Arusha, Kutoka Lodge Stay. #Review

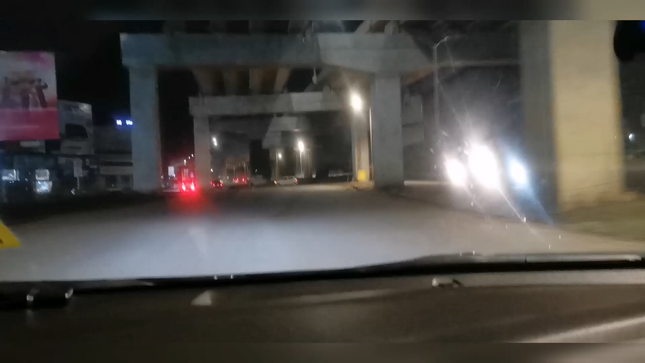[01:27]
So the drive is supposed to be about 4 hours,
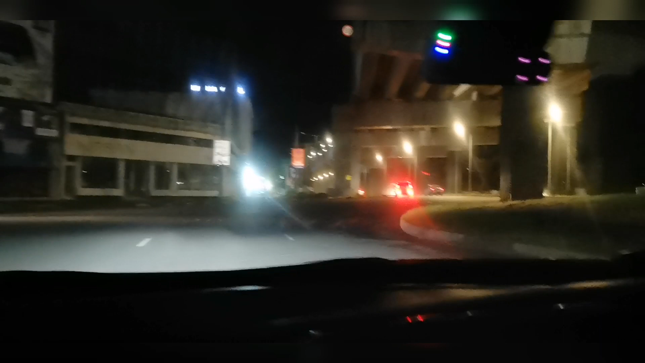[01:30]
and to avoid traffic I wanted us to leave at night. We were supposed to leave at around like 3 a.m. but we left at 5 a.m. It was not bad. It was not bad at all. So it was a good drive. First of all, no traffic, so yes.